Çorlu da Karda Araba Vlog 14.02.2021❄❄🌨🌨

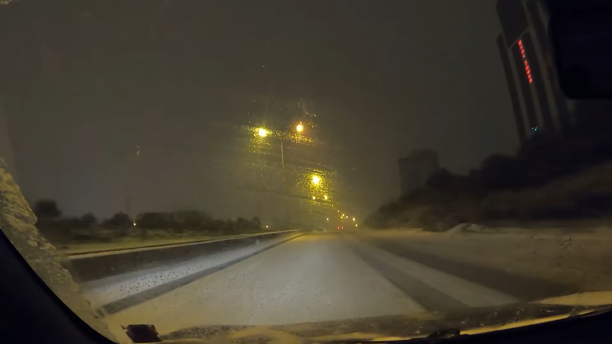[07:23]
Arkadaşlar bir de şöyle bir şey, normalde hız sabitleyiciye koydum ama bir kayma hissettiği an otomatikman devreden çıktı hız sabitleyici.
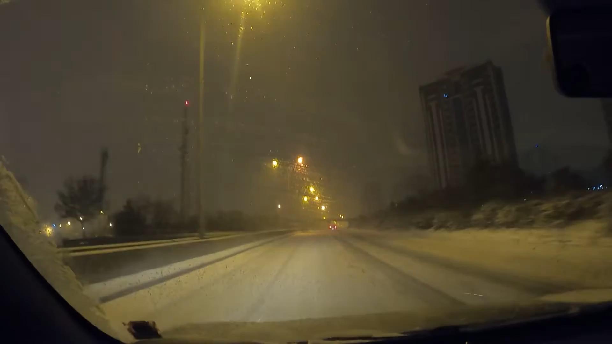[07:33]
Hani diyor ki ben gidemeyeceğim diyor, kapatıyor kendini. Nasıl istersen öyle git diyor. Sana bırakıyor yani kontrolü. Otomatik pilottan çıkıp sana bırakıyor, diyor ki sen kullan diyor. Mesela tekrar şimdi şöyle takalım. Gerçi yokuşta yapalım genelde ama. Şimdi mesela tekrar taktım sabitleyiciyi.
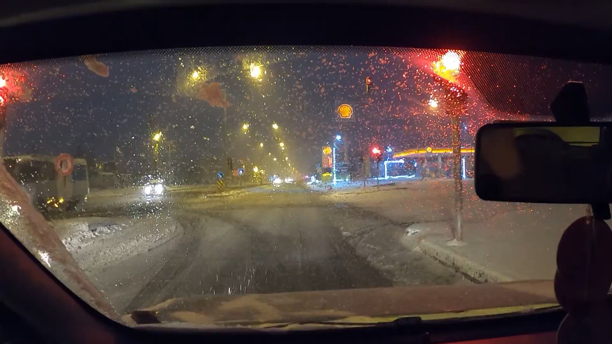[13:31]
Çok yağıyor, çok. Şuradan bir kahve mi içsek, ne yapsak sabah sabah? Kahve olmuş şuradan ya, benzinlikten.